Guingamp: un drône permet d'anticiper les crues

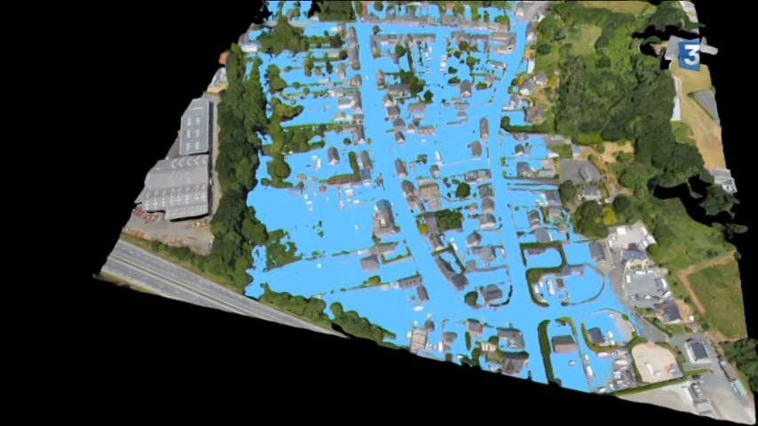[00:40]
Par exemple, sur cette animation, les crues de 2010 ont été reproduites. On voit exactement où l'eau a débordé.
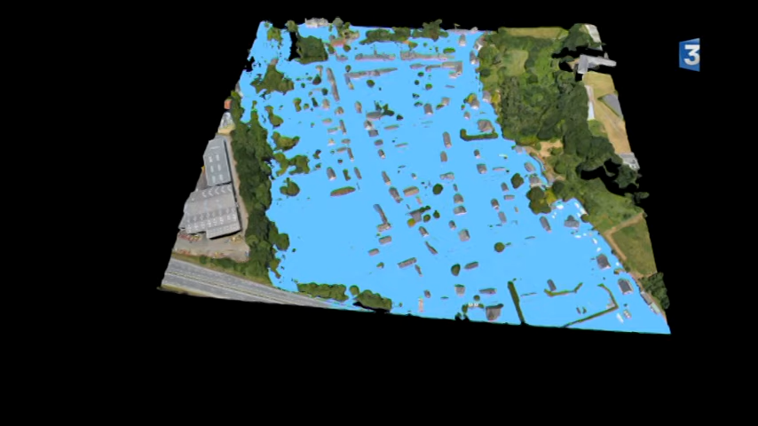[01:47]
Lors de la crue centenale de 1880 reproduite sur ces images, l'eau était montée jusqu'aux gouttières des maisons de Sainte-Croix.